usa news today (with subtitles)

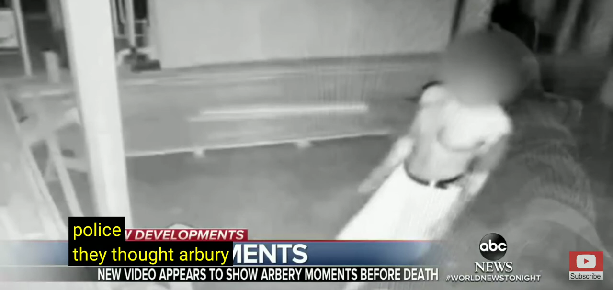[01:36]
Caught on these surveillance images from the construction site given to ABC News by a local lawyer.
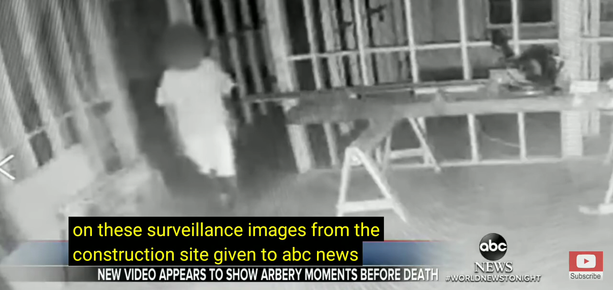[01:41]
Since October, three other trespassing incidents were reported.